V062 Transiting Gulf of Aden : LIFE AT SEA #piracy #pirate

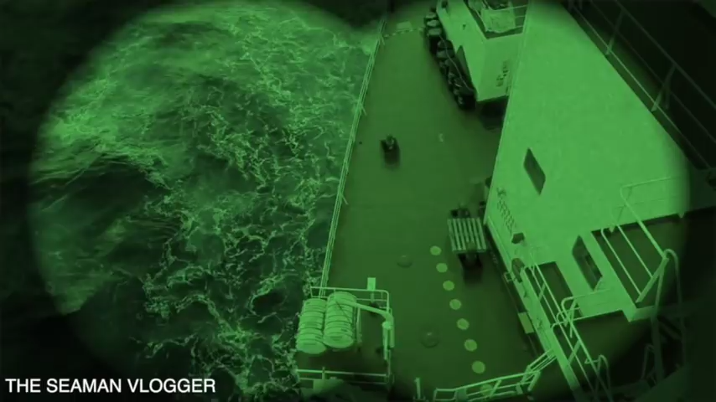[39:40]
so that we will know it's not a pirate walking on deck when it's still dark outside. We almost alert everybody or sound the general alarm because of you. 22 December 2018 at 0742 local time.